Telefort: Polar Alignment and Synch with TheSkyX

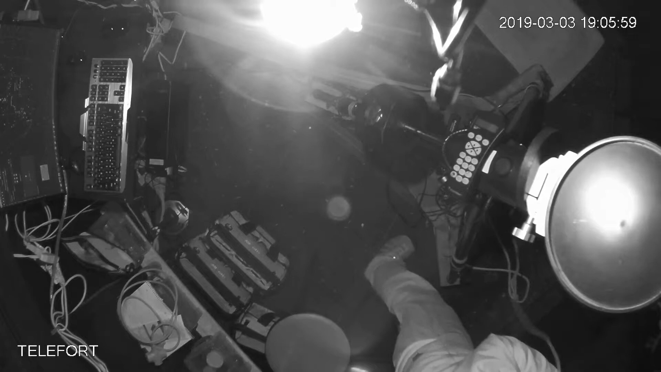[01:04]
I have to push it out and let the line out. Okay. My ropes are out of the way. Okay. Telescope. Remove all the eyepiece covers. Up. Up.